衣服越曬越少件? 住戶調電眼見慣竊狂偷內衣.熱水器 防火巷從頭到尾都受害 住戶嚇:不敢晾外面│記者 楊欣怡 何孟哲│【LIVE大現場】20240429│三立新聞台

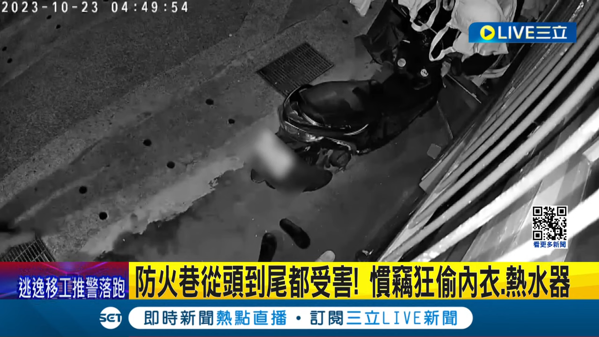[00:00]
鬼鬼祟祟出现在巷子里，下一秒伸手一把抓，得手两件内衣后就开溜。不过这名男子不是住户，而是一名惯窃。
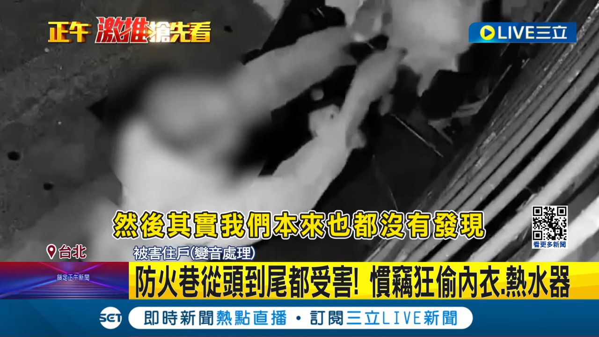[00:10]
他们都是凌晨偷，然后其实我们本来也都没有发现他。